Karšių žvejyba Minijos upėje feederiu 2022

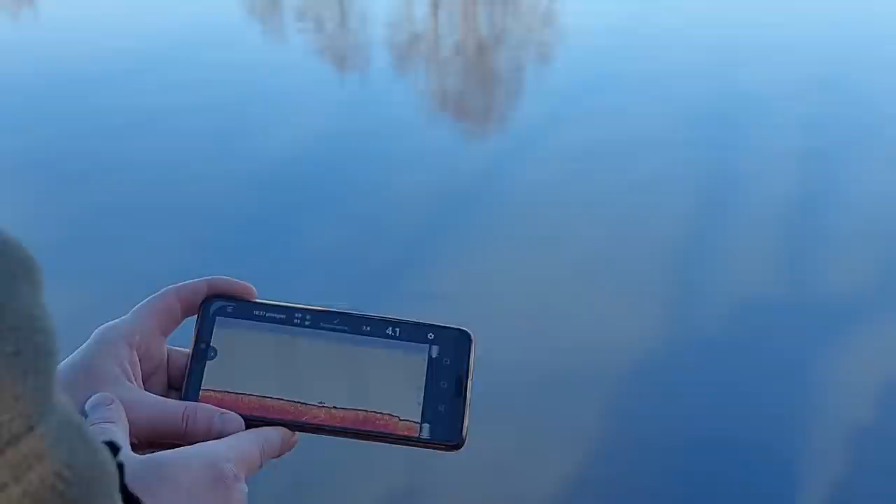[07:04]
Tai jau tas gyvo pjauna. Čia skaitikramas, mes esam čia nu žemai esam.